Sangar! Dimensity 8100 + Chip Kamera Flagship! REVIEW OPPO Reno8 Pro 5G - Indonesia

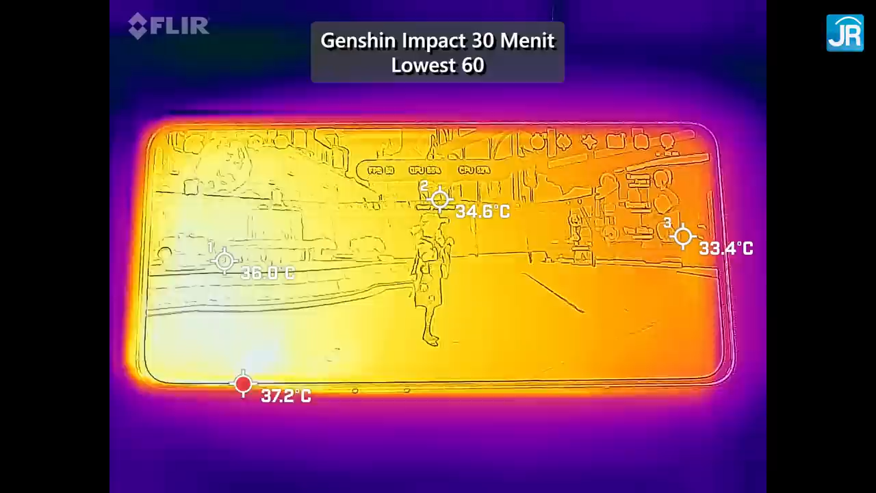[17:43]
oke kita lihat lagi Genshin Impact kita mainkan selama 30 menit dengan settingan lowest 60 fps di layar itu 33-37 derajat celcius sementara di belakangnya di punggung di 32-37 derajat celcius kalau di highest 60 fps layarnya 34-39 derajat celcius dan di punggung belakangnya di 33-40 derajat celcius suhu segini sih sangat adem ya untuk Genshin Impact ya terkait penyebaran suhu terbilang ini sudah cukup baik bagian layarnya cukup
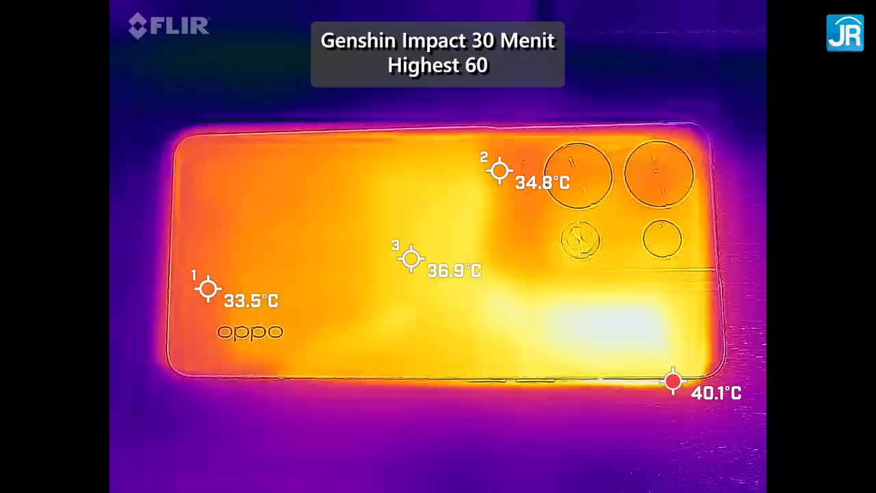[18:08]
rata penyebarannya tapi di bagian belakang itu mungkin agak aneh ya area yang masih adem itu malah ada di modul kameranya kemungkinan besar mungkin karena ukuran modulnya yang tebal tadi jadi penyebarannya hanya melewati samping modul kamera dan di bawah
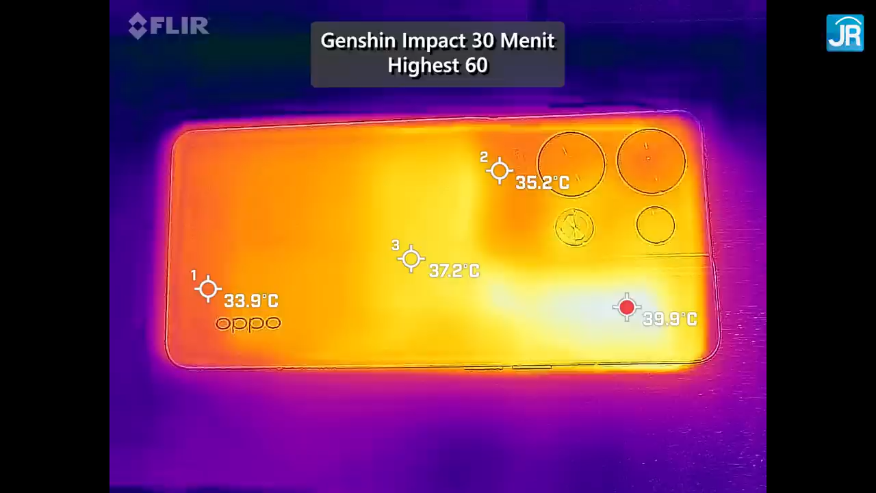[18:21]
modul kamera kita lanjut ke pengujian baterai yang 4500mAh ini ya untuk